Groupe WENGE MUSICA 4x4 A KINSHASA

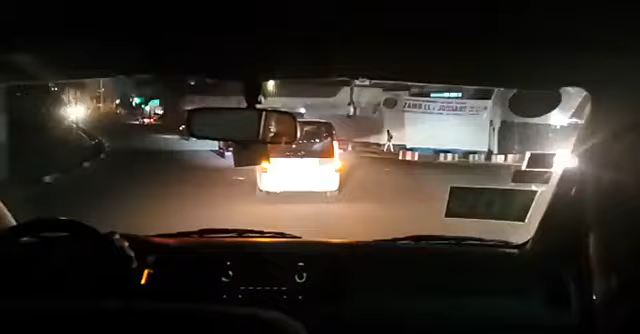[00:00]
Voilà, le Wenge escorté, en tout cas, le rôle à Bakondi, ton humilité, ton sauté bambouteillage. Saint-Marc. La petite n'a ici ou à Stone. Saint-Marc, n'a ici. Donc on arrive. On arrive.
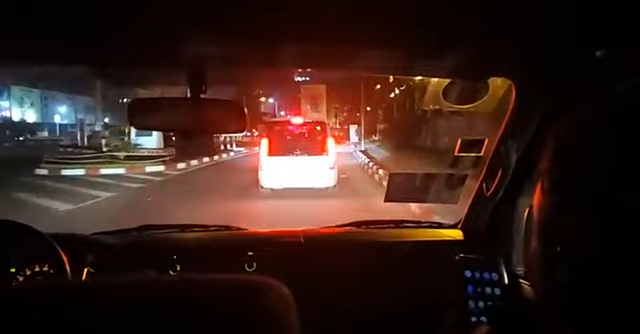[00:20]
On arrive à l'hôtel Béatrice. Béatrice Hôtel, hein. Ah, voilà. C'est pas pour le joueur, c'est voilà. Pour voilà.